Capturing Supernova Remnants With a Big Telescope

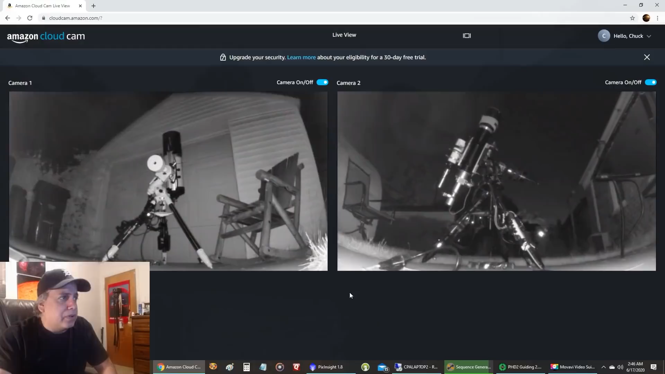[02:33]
Okay, so here are both of my setups on surveillance, the RASA on the left and the Explore Scientific on the right. And this is the one I'm making the video for, the Explore Scientific scope. But I wanted to show you something here. Okay, so what I was going to show you were all of the problems I was having with my other rig.